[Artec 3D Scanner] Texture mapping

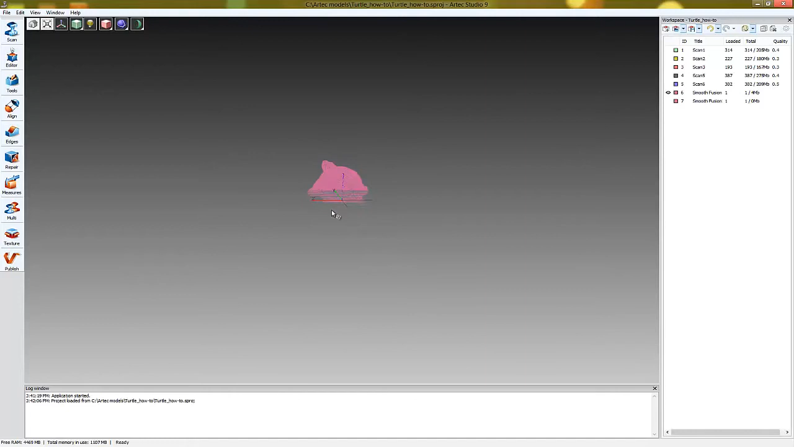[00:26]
This means not using the transformation tool which we talk about in another tutorial. Before texturizing we recommend simplifying the model. This can be done by using the mesh simplification option in the tools panel.